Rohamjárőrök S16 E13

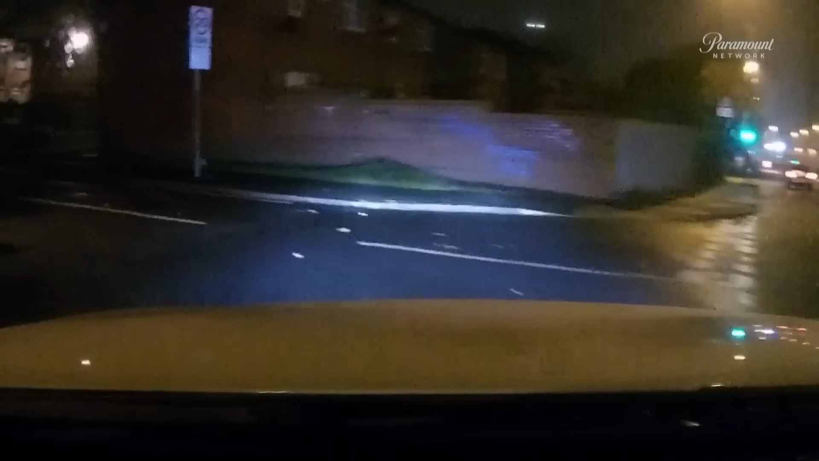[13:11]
Echo Alpha 6-0 Egy gyors forduló, és már mögötte is vannak. Az előbb száguldott, de most nagyod-nagyod fékezett.
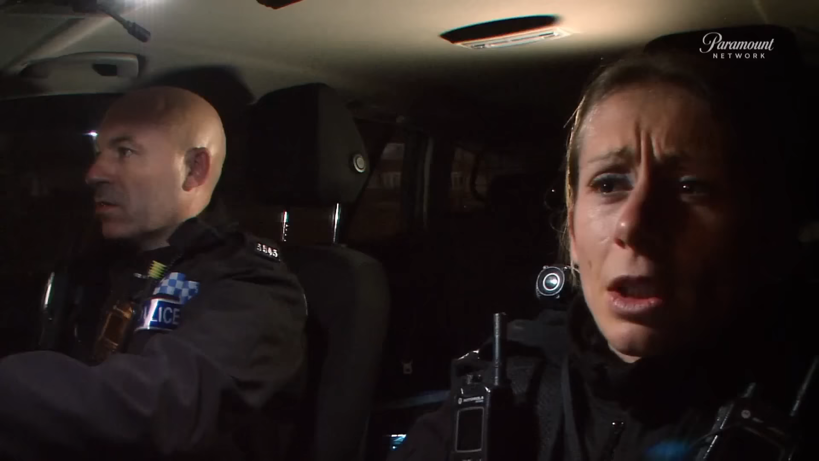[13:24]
Ha jól látom, hárman ülnek hátul.
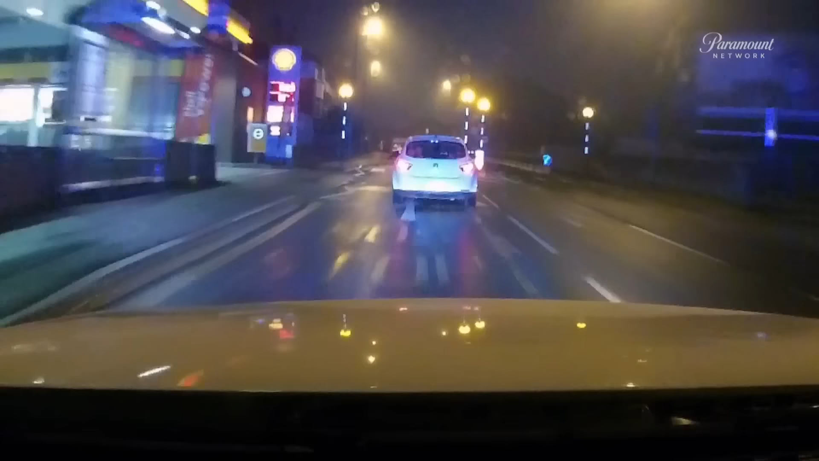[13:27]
Nem tudni a sofőr el akar-e menekülni, de végül szerencsére lehúzódik.
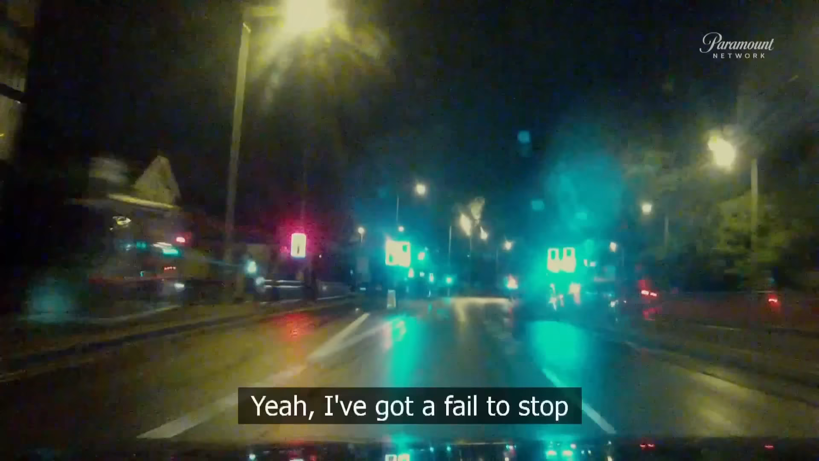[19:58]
Nem állt meg! 110 kilométer per óra!
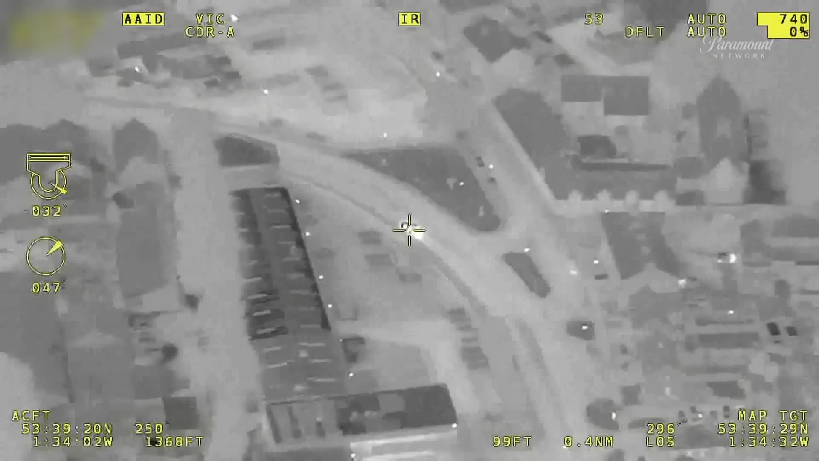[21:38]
Az üldözés most már a városon kívül folytatódik.
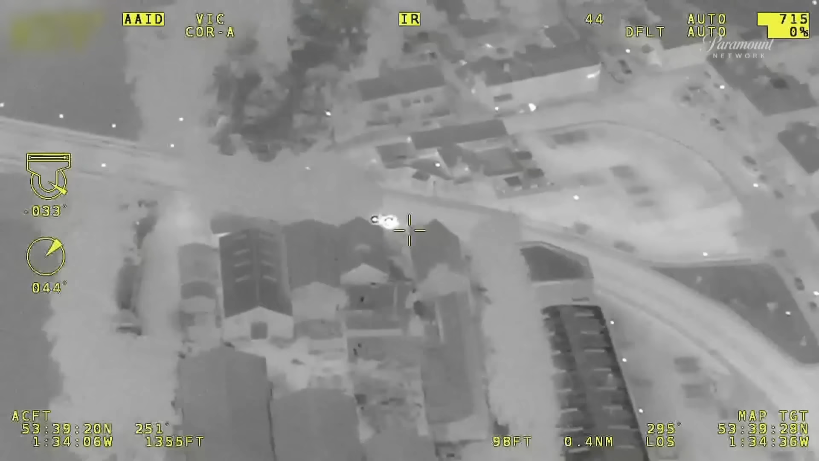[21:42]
A jármű távolodik a Hárvítól. Mindjárt átmegy a Káldör folyón.
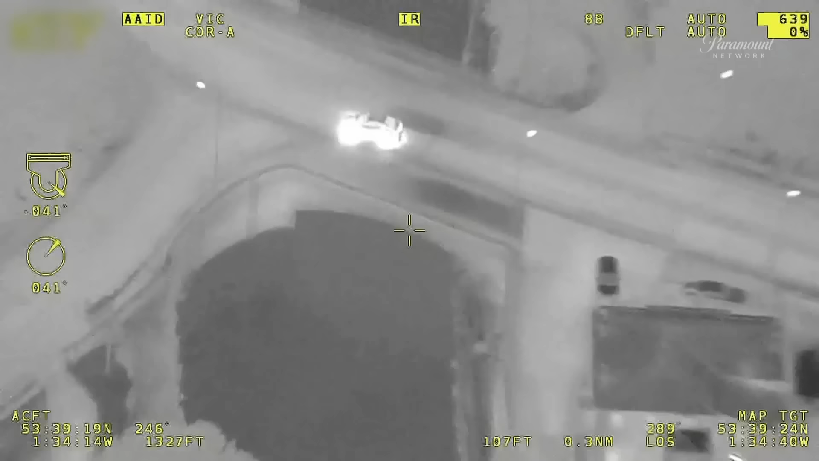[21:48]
Az üldöző rendőrautók jócskán lemaradnak, és a helikopter tájékoztatja őket a menekülő helyzetéről.
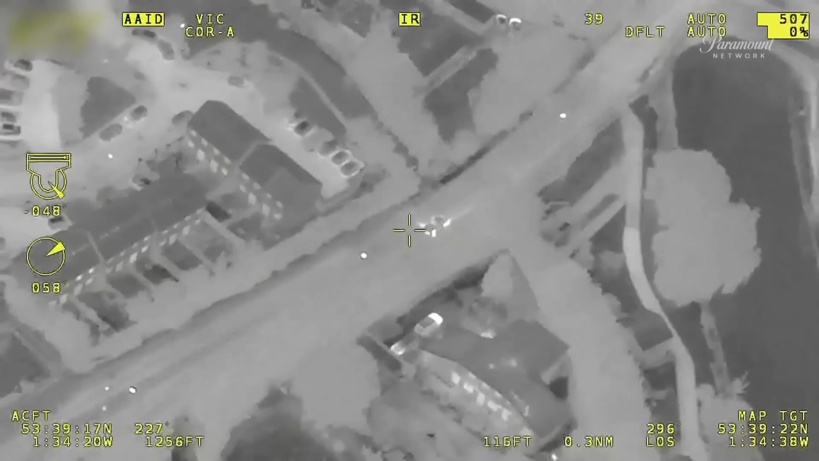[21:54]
Úgy tűnik, a sofőr azt hiszi, megúszta.
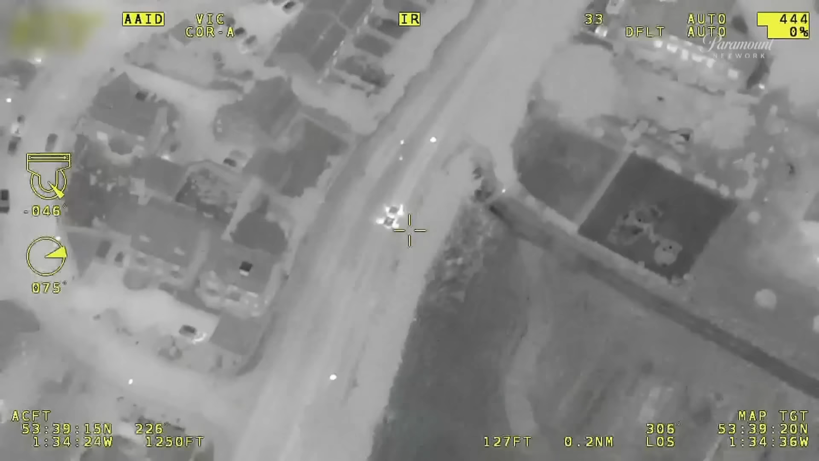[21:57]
Jobb, jobb, jobb. A Painter Plane-re. Lelassított. Figyelem!
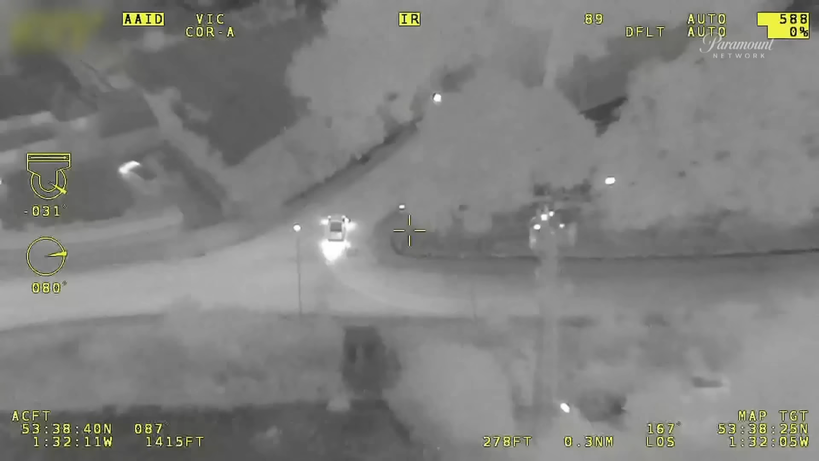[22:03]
A jármű lelassult. Figyelem! A Cliff Road és a Painter Plane keresztetődésénél megállt a kocsi.
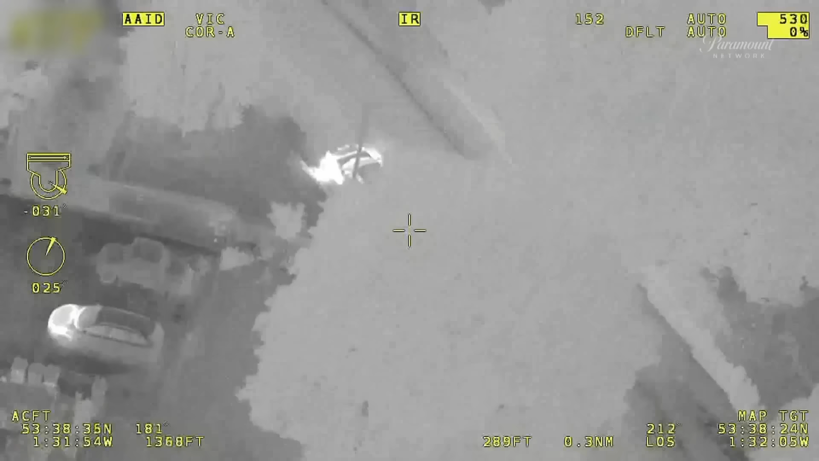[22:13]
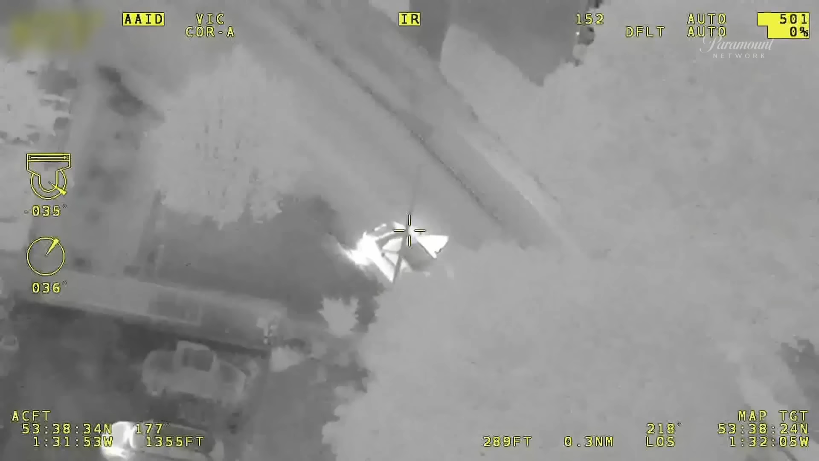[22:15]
A sofőr kiszállt belőle. Úgy tűnik, el akar futni. A Blacker Lén.
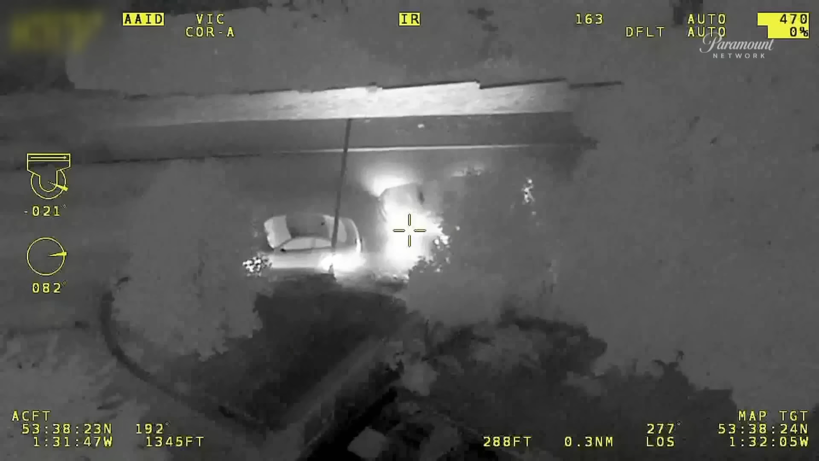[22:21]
A helikopter egyenesen a kocsihoz vezeti a kollégákat.
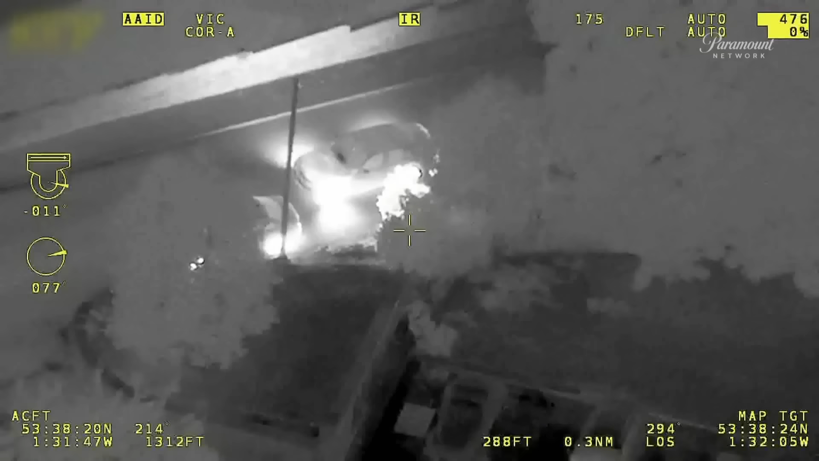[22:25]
Igen, igen, már két egység ott van. Egy férfit elfogtak.